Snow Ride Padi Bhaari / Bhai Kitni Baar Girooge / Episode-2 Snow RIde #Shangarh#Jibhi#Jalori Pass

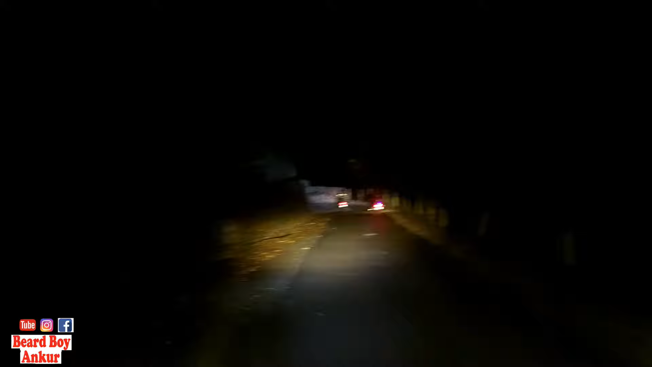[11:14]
तो फाइनली हम नीचे उतर चुके हैं, रात के 6:30 बजे, पूरा अंधेरा हो रखा है, 6:30 हुए हैं अभी टाइम, और हमने यहीं पे होटल ले लिया है।
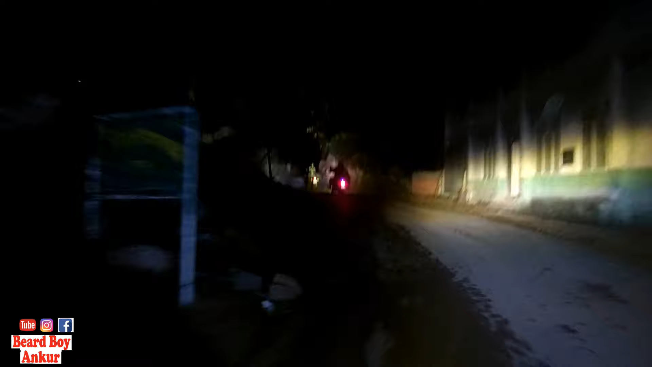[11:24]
हम यहीं पे रुकेंगे आज, आगे नहीं जाएंगे क्योंकि यहाँ से अब आगे जाना बहुत प्रॉब्लम है, क्योंकि मेरी बाइक का रियर ब्रेक का लीवर भी टूट गया है, जिसकी वजह से मुझे बाइक चलाने में दिक्कत हो रही है।